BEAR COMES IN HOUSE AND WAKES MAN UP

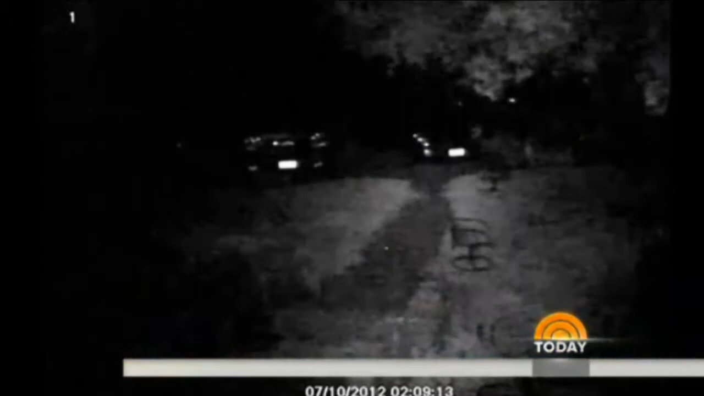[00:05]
The man was asleep on his couch when he heard something push open his unlocked door. And as he looked up, he saw two eyes glowing back at him.
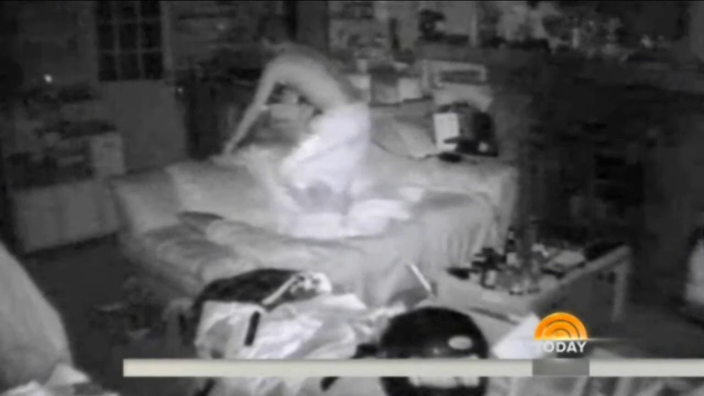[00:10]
He waved his arms and shouted to scare the bear away. The encounter did take place two years ago, but was just uploaded to YouTube, where it is getting plenty of attention.
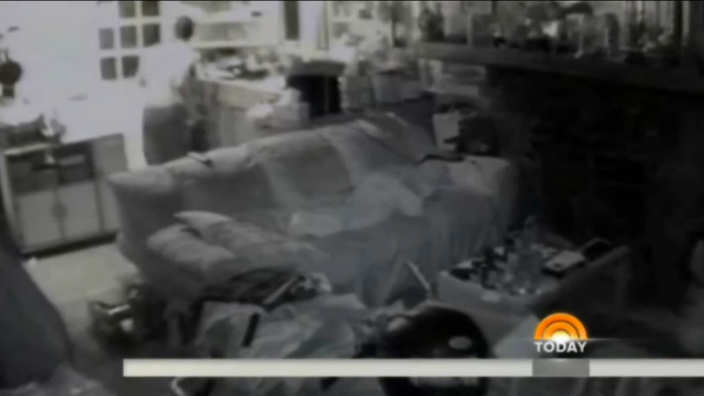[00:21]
The bear learned his lesson, never wake a sleeping man.
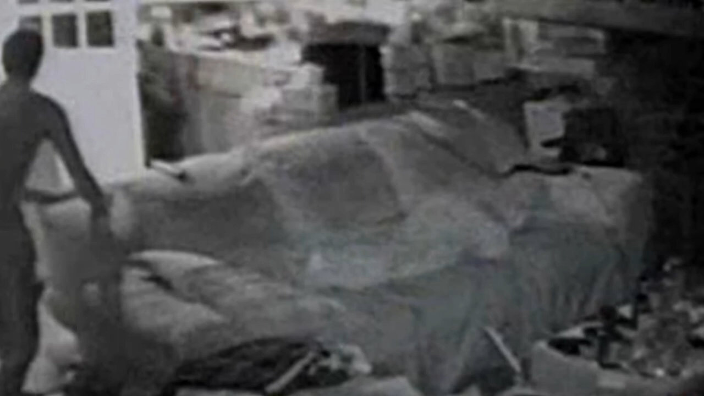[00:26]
This is just crazy that a bear would open the door to your house while you're sleeping.
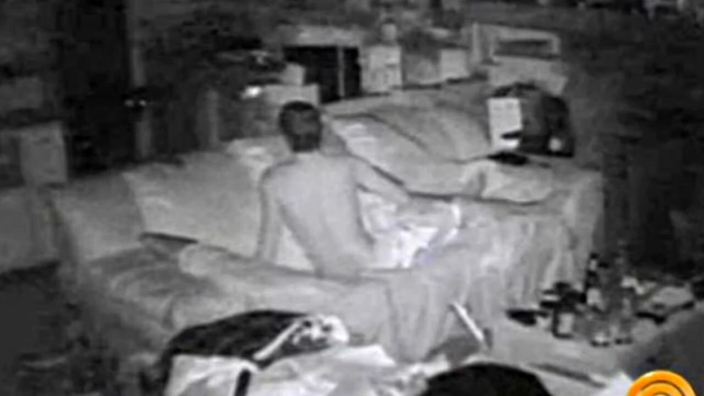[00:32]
And here you jump up and think, uh, okay, what is that?